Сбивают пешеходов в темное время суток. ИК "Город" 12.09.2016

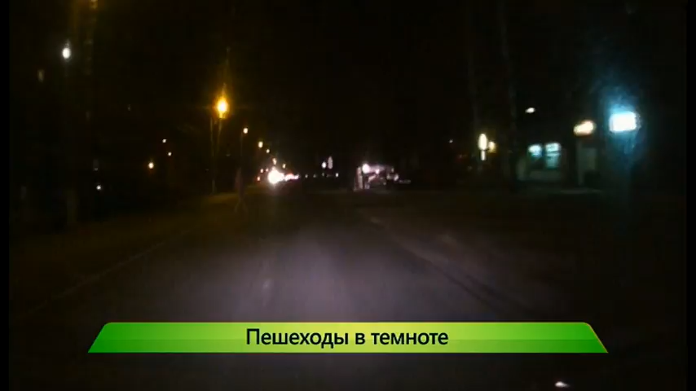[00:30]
Из-за темноты, осенней грязи и дождя водитель замечает человека на краю дороги или пешеходном переходе. В самый последний момент часто такие аварии заканчиваются смертью пешехода. Подобное ДТП произошло на днях на советском тракте.